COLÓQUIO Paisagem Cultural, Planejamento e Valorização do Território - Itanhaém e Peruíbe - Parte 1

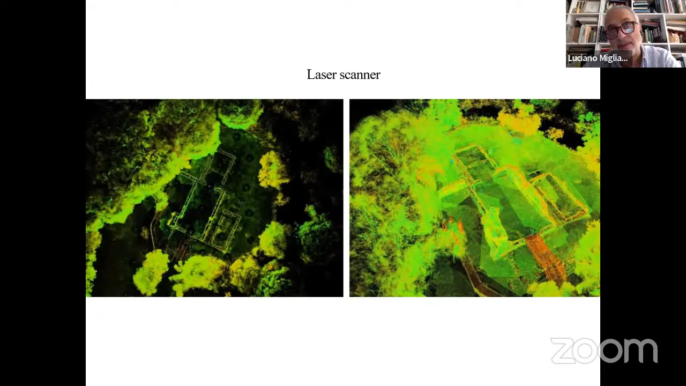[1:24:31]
No, nesta imagem à esquerda vemos o levantamento laser scanner feito com um, que faz feito com um instrumento que não se não tem a câmera, portanto, se ancora impede o branco. E, este é um primeiro elaborado bidimensionale em que se vê a planta do edificio, então, a navada centrale e a scherzella e a pequena construção intorno. Então, esta é uma primeira elaboração em planta, um desenho de planta,
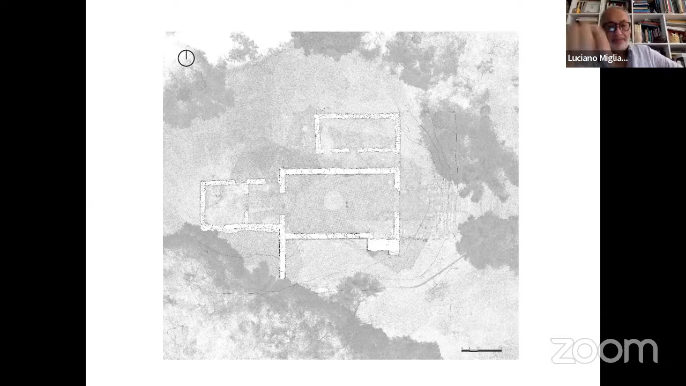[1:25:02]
onde se vê justamente um edificio com seus ambientes laterais à igreja da nave, de nave unica.
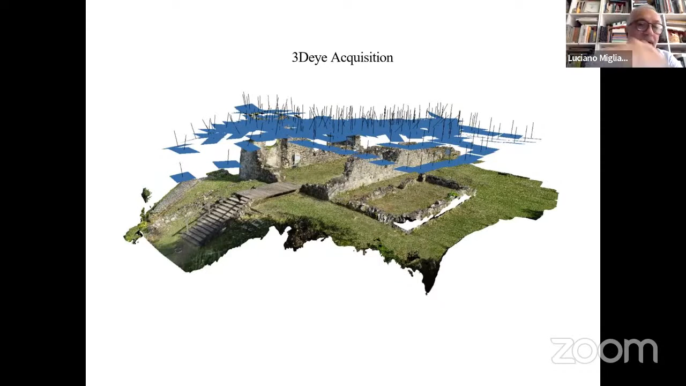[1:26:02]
Aqui, este é o resultado final da fotogrammetria. Vemos aqui também aqueles retângulos azuis que são as projeções das posições de onde foram tiradas as imagens.